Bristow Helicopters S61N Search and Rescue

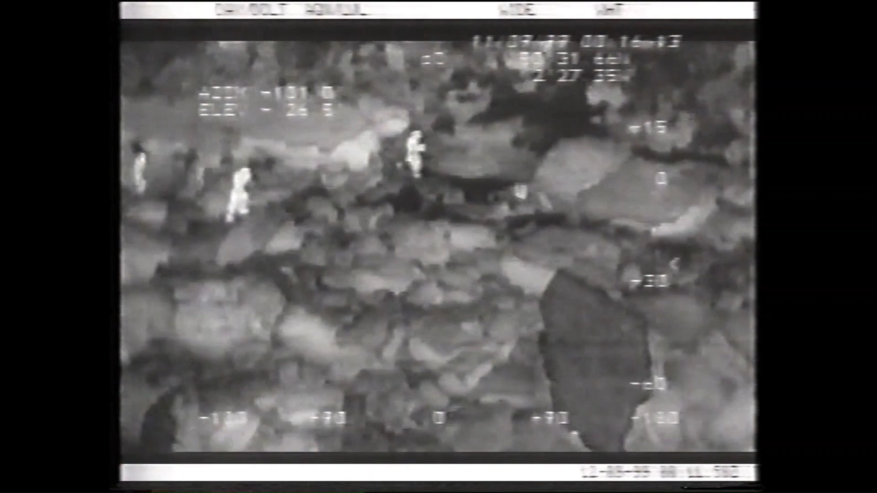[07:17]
At night, or in poor visibility, the state-of-the-art forward-looking infrared, or FLIR camera, can pinpoint body heat.